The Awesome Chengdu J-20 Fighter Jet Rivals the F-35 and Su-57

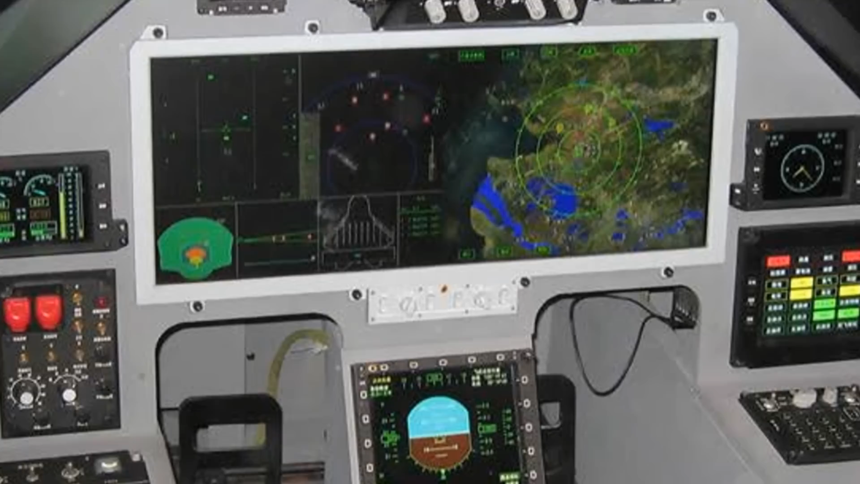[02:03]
Inside the cockpit, the J-20 boasts an array of advanced avionics. Its active electronically scanned array radar, or AESA, is a game changer.